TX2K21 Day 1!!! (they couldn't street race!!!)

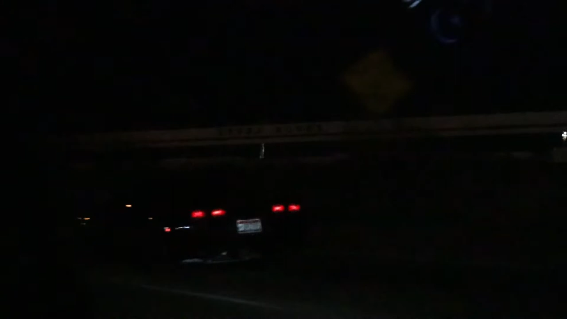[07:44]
About to start Chevy. Okay, there's a Chevy Cruze in the middle of it.